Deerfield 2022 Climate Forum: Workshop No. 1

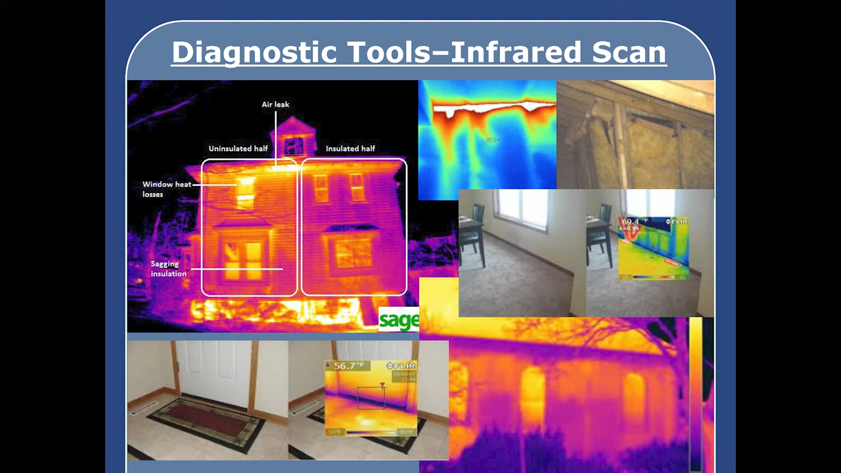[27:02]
Another one of the tools we use pretty regularly is an infrared scan of buildings. And this can really, you know, highlight certain areas. You can sort of see from the pictures, you know,